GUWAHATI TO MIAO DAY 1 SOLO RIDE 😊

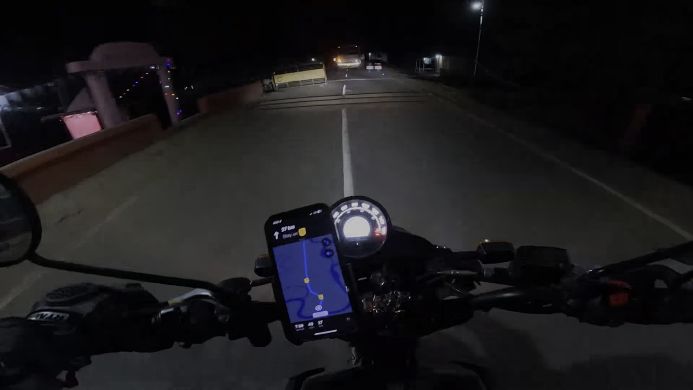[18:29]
চেক গেট এটা আছে ডাঙৰকৈ চেক গেট আছে কিন্তু পুলিচ নাই বৰ্তমান তো ইয়াতে বহুতকেইটা মই তেনেকৈ চেক গেট পালোঁ কিন্তু